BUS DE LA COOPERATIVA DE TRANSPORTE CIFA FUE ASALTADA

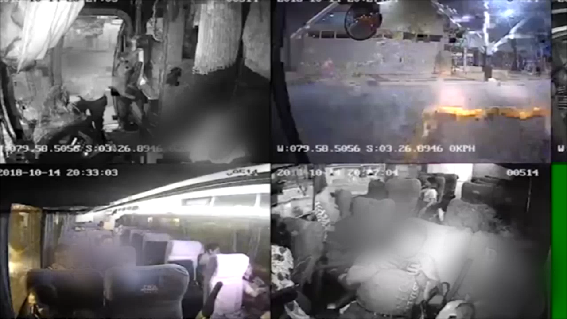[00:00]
Vídeos de las cámaras de seguridad del bus de la cooperativa CIFA evidenciaron los dos minutos de temor que vivieron los posajeros,
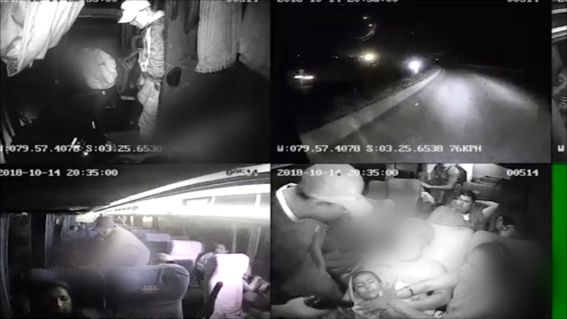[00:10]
chofer y acompañante la noche del domingo 14 de octubre, tras ser víctima de la delincuencia. Se pudo conocer que los cinco hombres que actuaron en este robo abordaron el bus en el Terminal Terrestre Binacional de Santa Rosa,
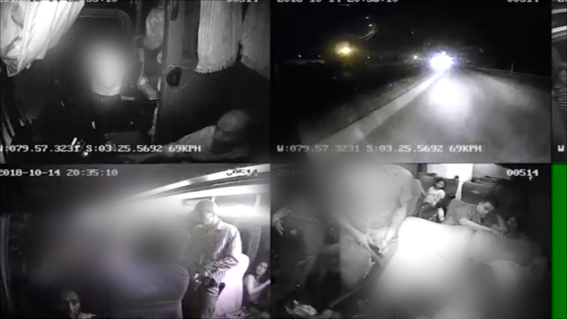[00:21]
que según se conoció, estos delincuentes estuvieron armados sin ningún control. Estamos también verificando en dónde se han subido,
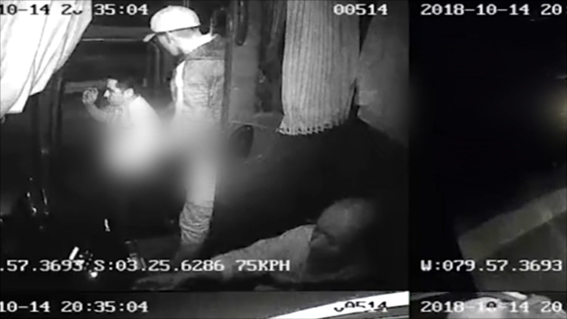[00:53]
uno de los delincuentes dio el primer movimiento, sentándose en los asientos de adelante, para someter al ayudante y al conductor.
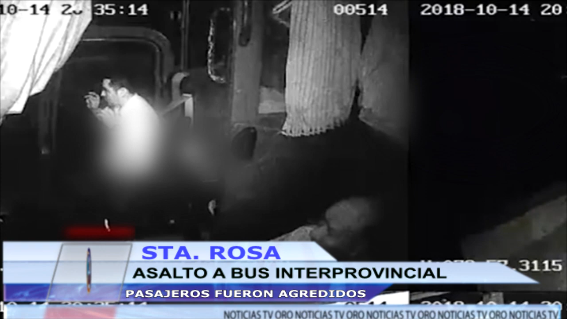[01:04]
Inmediatamente sus cuatro compañeros procedieron a quitar las pertenencias a los pasajeros.
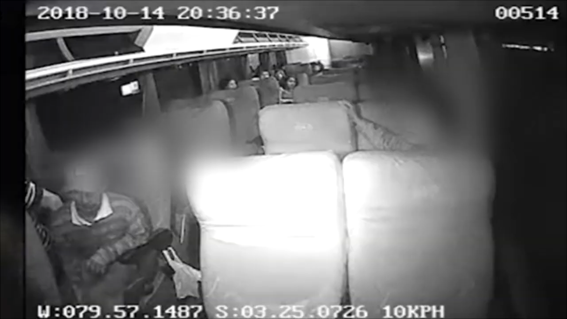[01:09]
Un joven resultó herido cuando uno de los ladrones lo golpeó en la cabeza con la cacha del arma.
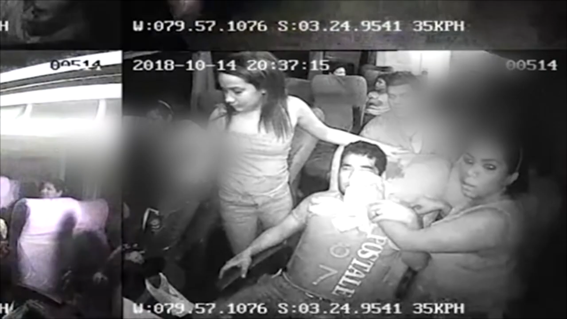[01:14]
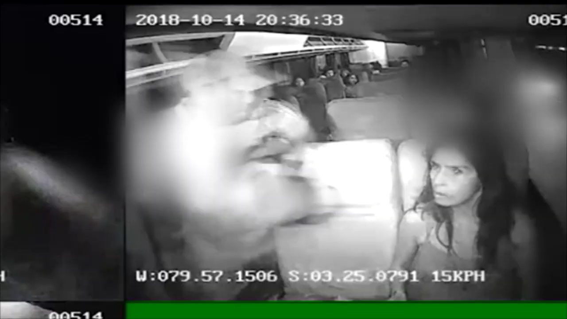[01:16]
Después arremetieron contra una mujer, que también había puesto resistencia. Al concurrir dos minutos, siendo las 20 horas con 36, los delincuentes se bajaron a la altura de una camaronera en Santa Rosa.
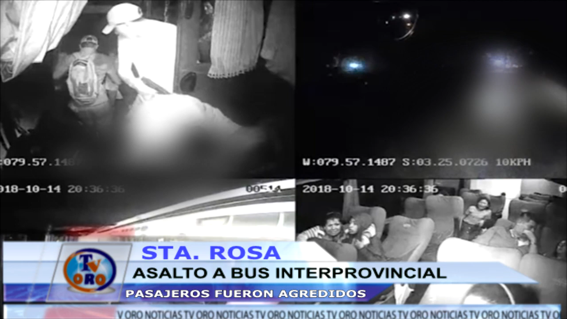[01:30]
El jefe de operaciones del Distrito de Policía Santa Rosa se refiere a las acciones que se implementan para dar con el paradero de estos antisociales.